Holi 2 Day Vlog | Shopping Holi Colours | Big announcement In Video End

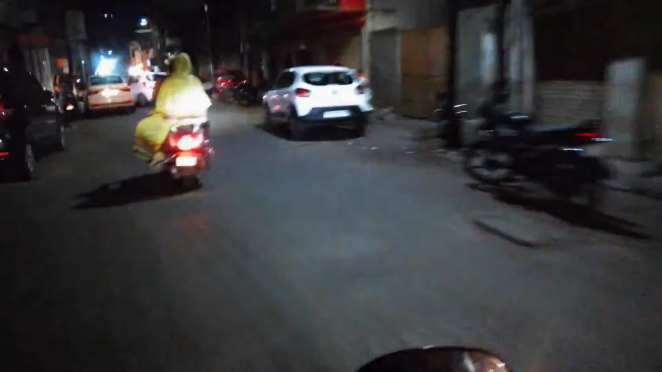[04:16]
यह पूरी राज़कोट की जो सदर मार्केट है वो है और आपको अगर टाइम लेफ्स पसंद है तो लाइक कर देना एक